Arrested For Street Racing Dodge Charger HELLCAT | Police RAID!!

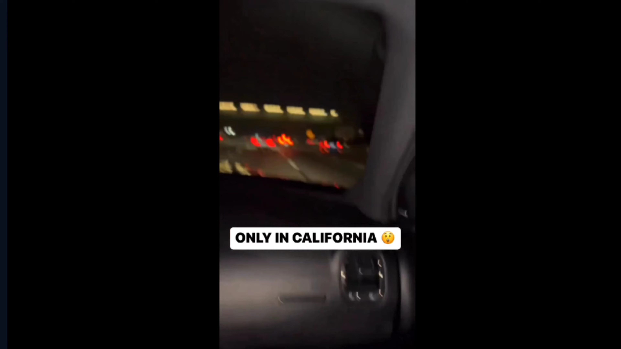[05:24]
Look at this guy, man. That's a HELLCAT 300, too.